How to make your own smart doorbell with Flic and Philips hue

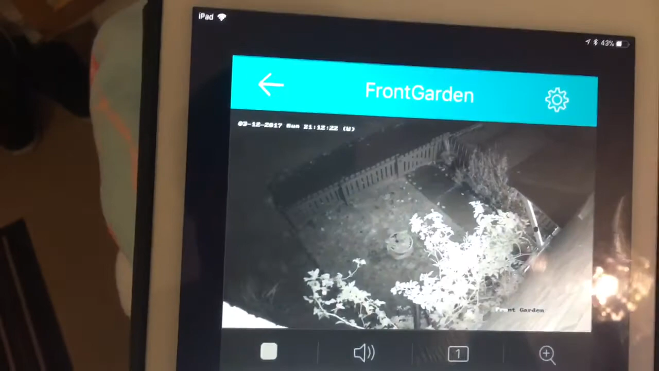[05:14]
I just log on to my app for my CCTV, and I can see who's at the front door, and it works really, really well. So if people have tried to deliver a parcel, or said they've tried to deliver, you've actually got proof.
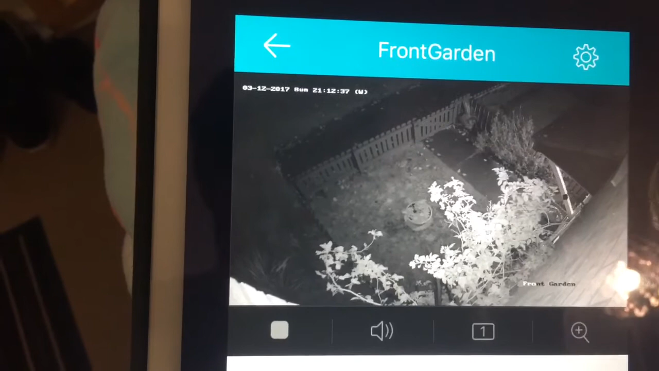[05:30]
No one's pressed your doorbell, and you've got no CCTV footage to show it. I'm really happy with it, it works every time. If you've got any questions, please let me know.